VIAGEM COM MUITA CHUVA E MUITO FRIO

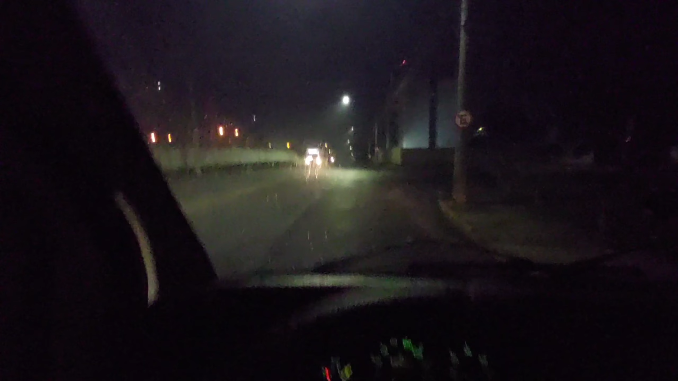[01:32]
modelão só vai a luz a luz ali acesa né que a luz da de neblina ali tá indicando que tá acesa vai dar nada não beleza rapaziada vamos que vão saindo aqui exatamente três horas da manhã de são josé cinco horas e pouquinho de viagem aí até bauru tá qual caminho que eu vou fazer vou catar aqui é doutra né doutra marginal o